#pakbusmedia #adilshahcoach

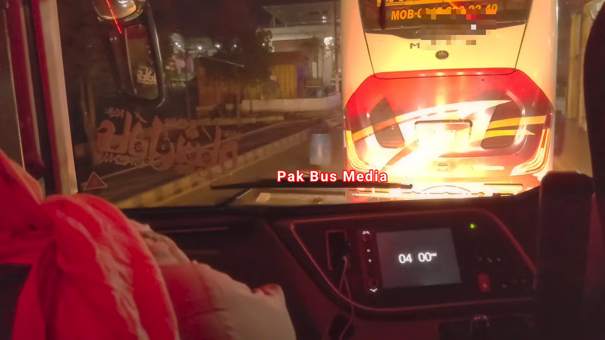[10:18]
हम मोरू टूल प्लाजा पहुंचे तो हमें आदिल शाह का मुल्तान टाइम मिला, जो कि मुल्तान से 7:30 बजे निकलता है। सामने आप देखें ट्रक के आगे आदिल शाह का मुल्तान टाइम जा रहा है,